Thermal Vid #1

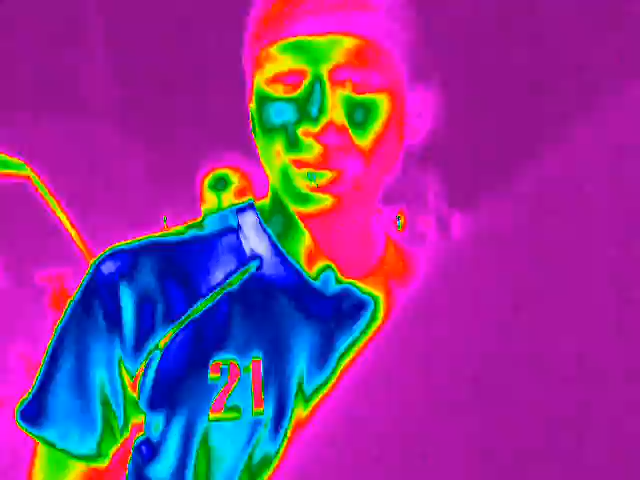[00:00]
see? Thermal. Let me see how that. Oh. Oh, it looks crazy. It's like that, what movie? Is that real thermal though? Maybe. It can be.
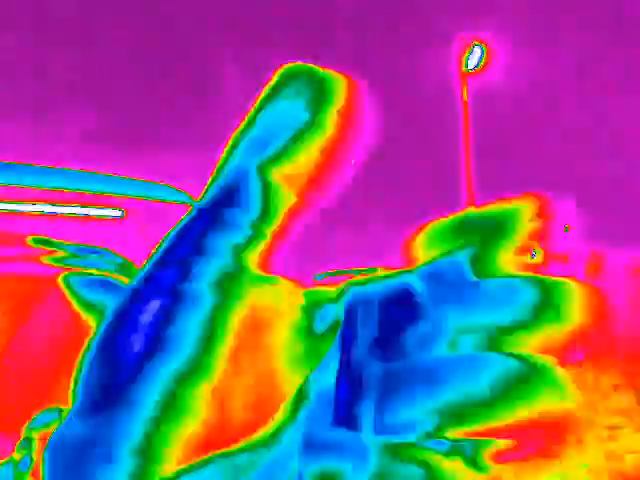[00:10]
I should be really red. Oh. Hot. You are really red. Let me see how look. Let me see how look. I don't care.